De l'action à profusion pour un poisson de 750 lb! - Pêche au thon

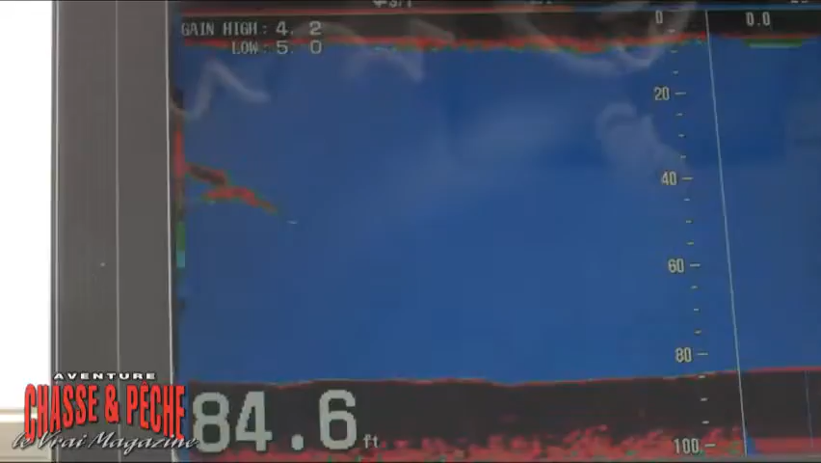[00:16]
On screen: depth 84.6 ft
Hey, ça fait deux fois qu'on voit des thons à l'écran.
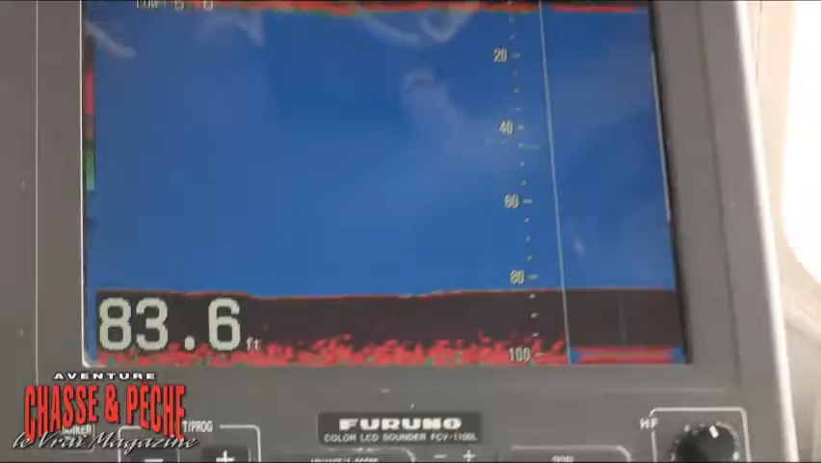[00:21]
On screen: depth 83.6 ft
Ça fait à peu près trois quarts d'heure qu'on a fini de combattre notre autre thon. Oh, oh, oh, oh, encore un autre!